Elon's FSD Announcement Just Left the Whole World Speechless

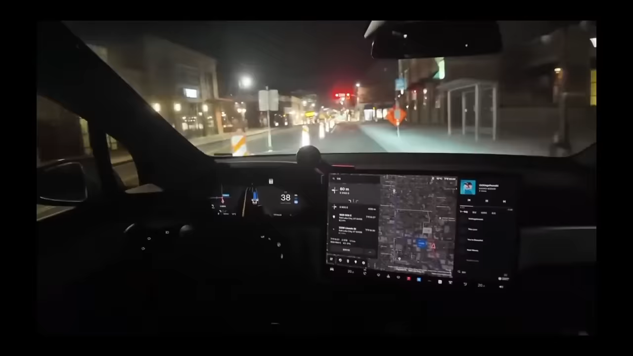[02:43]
Now let's take a look at a recent demonstration of Tesla's full self-driving capabilities. In a video clip shared by Jackson S,
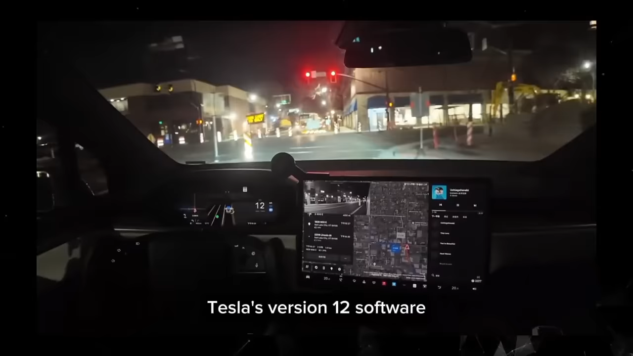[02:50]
Tesla's version 12 software navigates through a chaotic construction zone with remarkable ease. Watching this, experts couldn't help but be impressed.
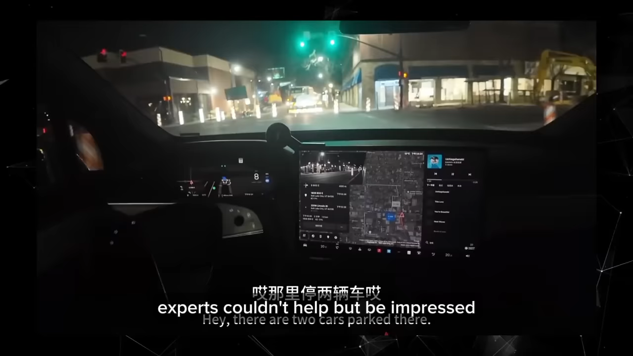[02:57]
The vehicle smoothly maneuvers through obstacles, interpreting signs, changing lanes,
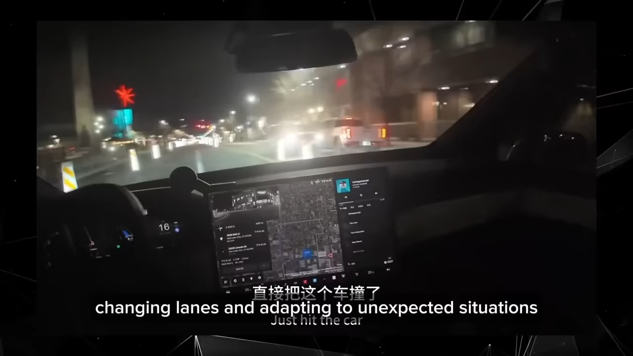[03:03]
and adapting to unexpected situations, all without human intervention.
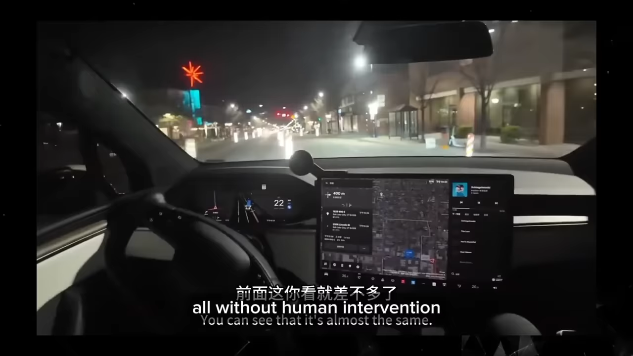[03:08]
This showcases Tesla's innovative end-to-end neural network architecture.